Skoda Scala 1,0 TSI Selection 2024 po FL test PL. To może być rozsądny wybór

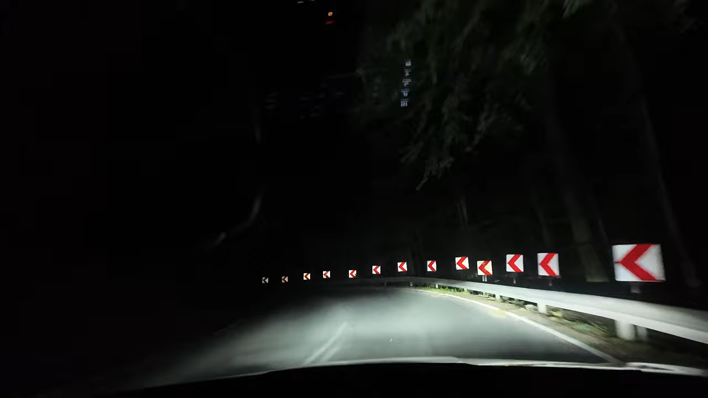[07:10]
W tym momencie właśnie jadę na światłach mijania. Widoczność jest bez porównania lepsza od tradycyjnych żarówek halgonowych.
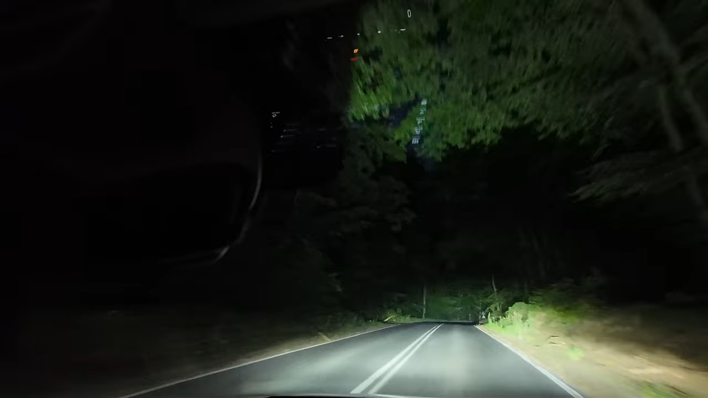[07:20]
Nie znalazłem co prawda asystenta światł drogowych. Musimy je wyłączyć ręcznie, ale trzeba mieć na uwadze, jaka to jest półka cenowa, więc moim zdaniem nie można absolutnie narzekać. Natomiast osoby o dużych wymaganiach mogą